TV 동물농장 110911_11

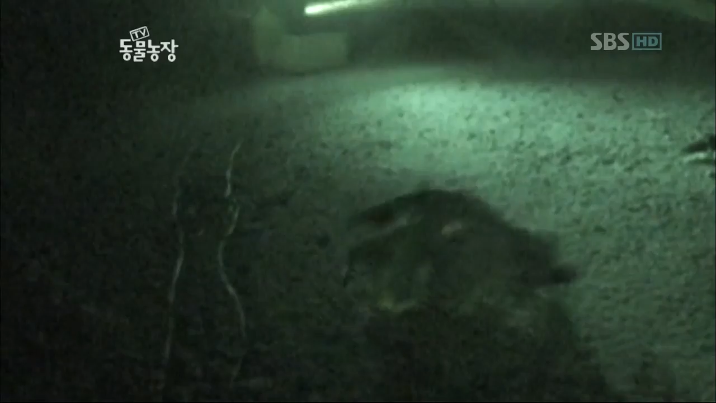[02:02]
생태계 최상위 포식자로 밤의 제왕이라 불리는 수리부엉이. 이래봬도 천연기념물 324화로 보호받고 있는 귀하신 몸이라고.
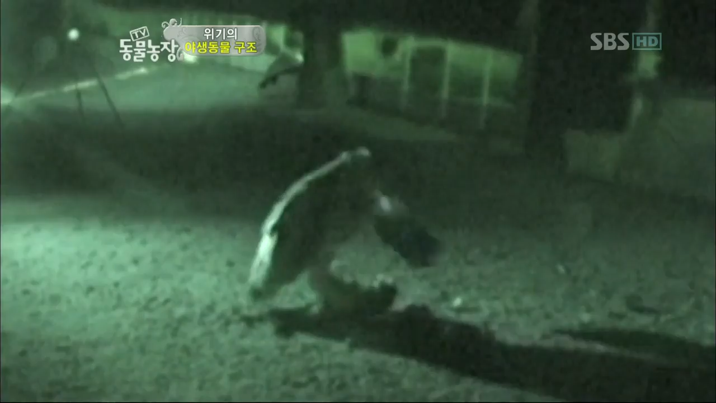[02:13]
헌데 워낙 경계심이 많아 사람의 눈을 피해 산다는 수리부엉이가. 어쩌다가 이 좁은 창구 안에서 지내게 된 걸까.